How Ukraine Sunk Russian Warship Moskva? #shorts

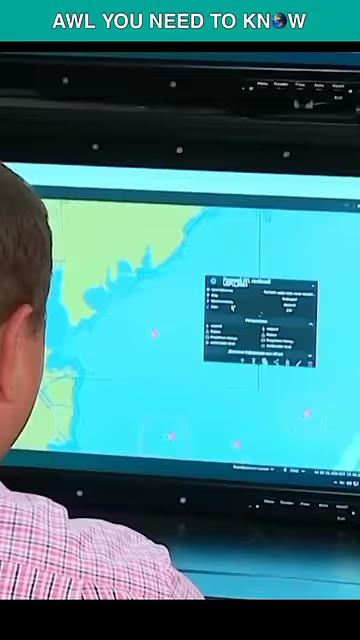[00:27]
The radar signal was deflected from the radar to the water's surface and back to the clouds, since there were dense clouds over the sea.
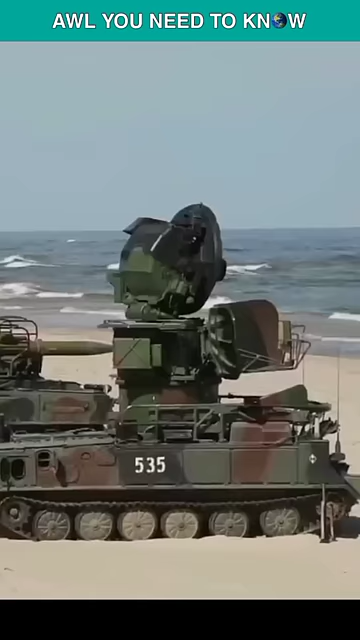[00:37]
As a result, the coastal defense radar could suddenly see farther than usual,
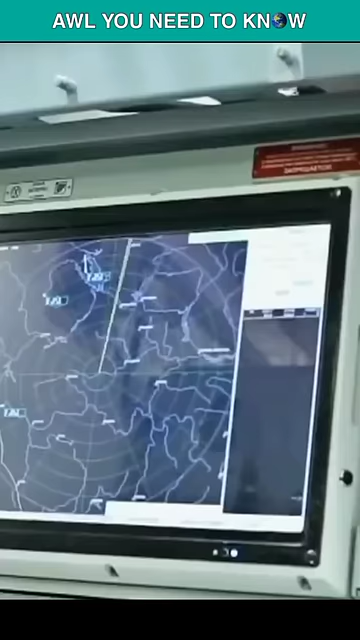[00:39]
which allowed it to detect a sizable radar return sitting off the coast.